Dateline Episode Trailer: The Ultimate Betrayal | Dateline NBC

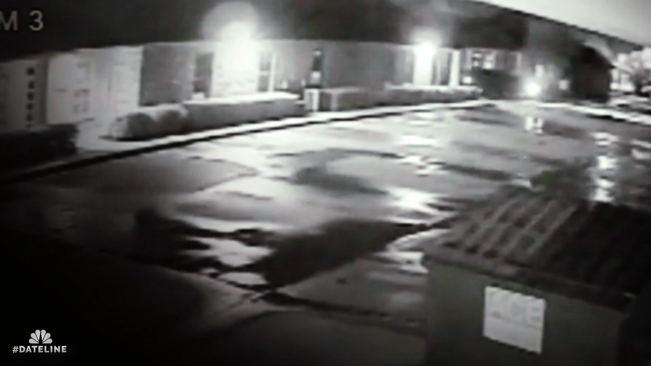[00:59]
We went looking at video systems on the backside of her residence.